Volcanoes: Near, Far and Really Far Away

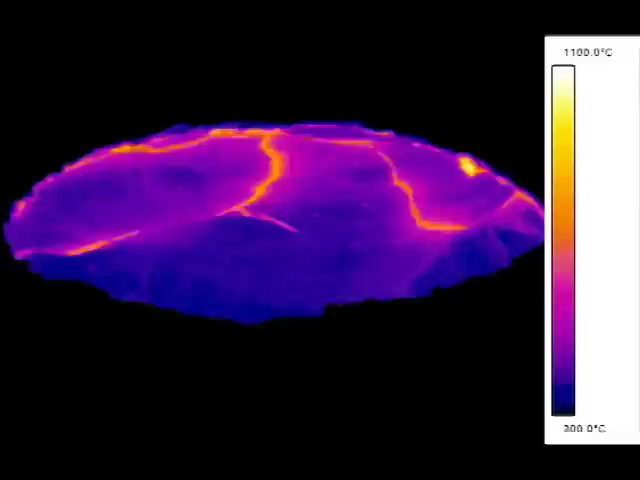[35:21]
On screen: scale top 1100.0°C
You can see how lava is welling up on the far side of the lake. And then it spreads. And as it spreads, it cools. And then it's destroyed. The crust is destroyed at the margins.